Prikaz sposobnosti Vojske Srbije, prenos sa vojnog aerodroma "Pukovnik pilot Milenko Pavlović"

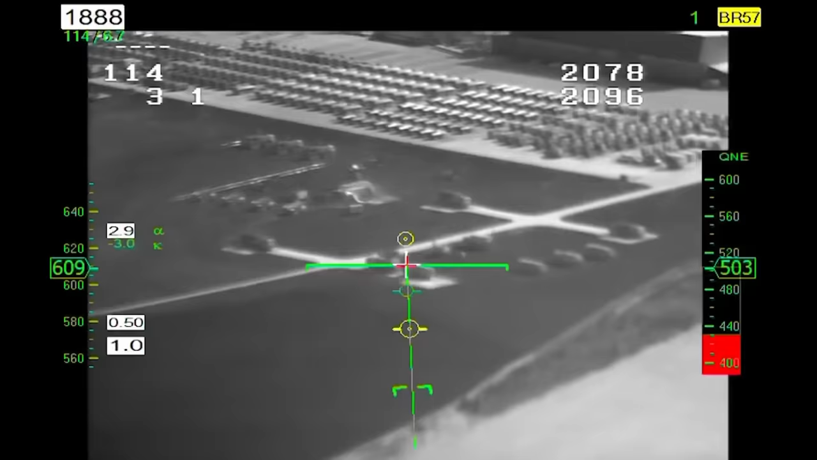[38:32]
Ovo je sad što on vidi preko napadno-navigacijenog sistema, preko termalne kamere.
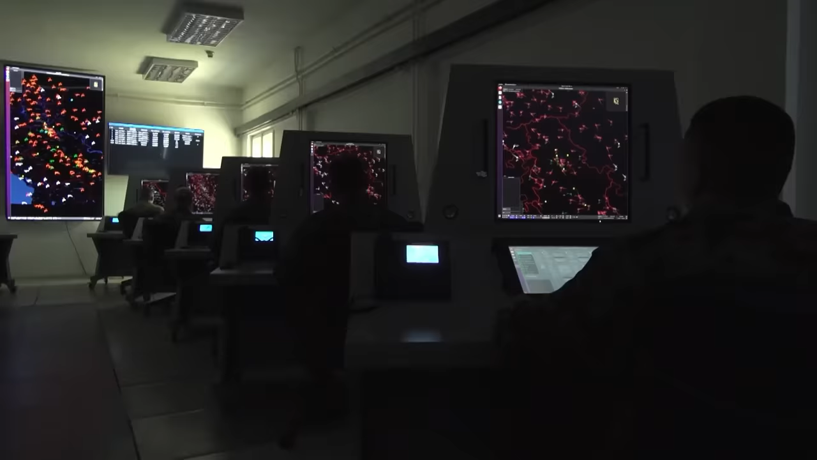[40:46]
Šta ono što sada tačno vidimo, gospodine Rakiću?
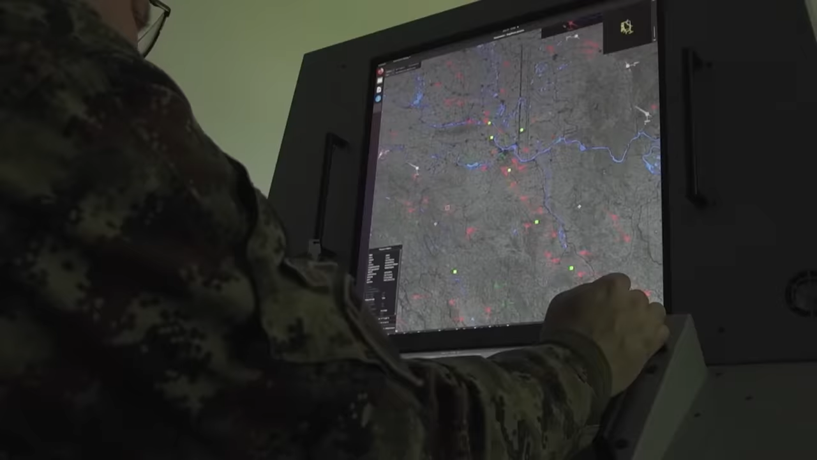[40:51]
Sada trenutno vidimo sliku iz Centra za vazdušno smatranje,
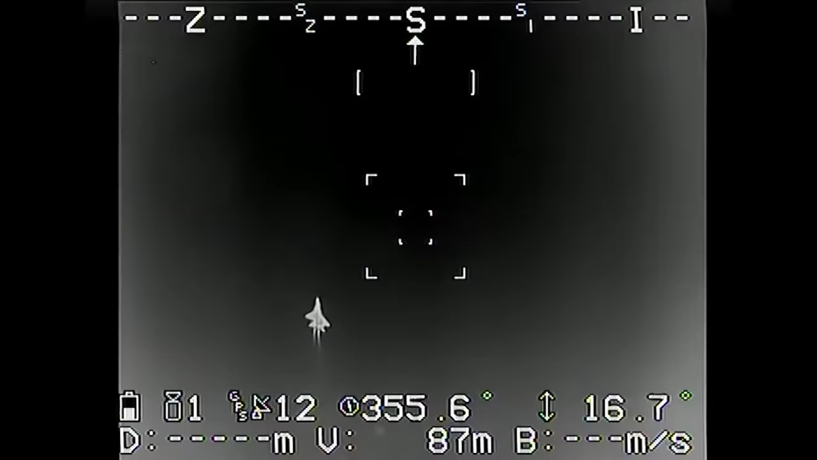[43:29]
znači koji je opremljen sa prijemnikom podataka o cilju, termovizijskom kamerom, digitalnim kompasom i savremenim radio uređajem, kao i kod mobilnog četvorostrukog lansera koga će vidjeti malo kasnije.